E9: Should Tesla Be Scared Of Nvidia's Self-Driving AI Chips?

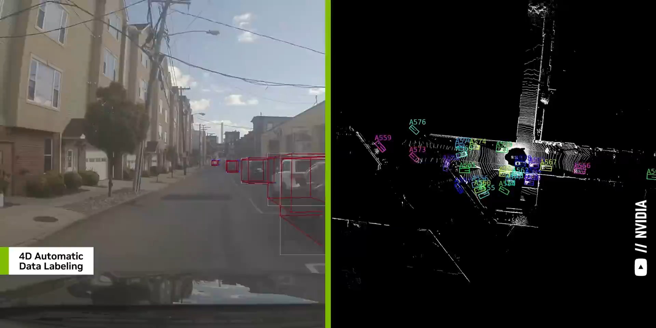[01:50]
That's right. Is there just one LiDAR? How many LiDARs are there? Yeah.
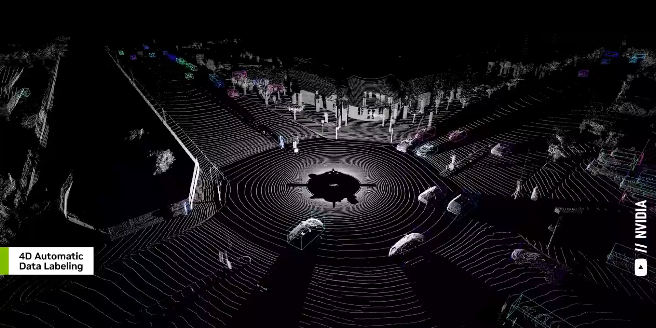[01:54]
So in some vehicles, we can look at some of the other robo-taxis and robo-buses, have multiple LiDAR. In this case, there's one in the center of the car, so it's front facing. Sometimes there's one on the rear. There could be LiDAR also on the sides. We have a combination of surround cameras, surround radar,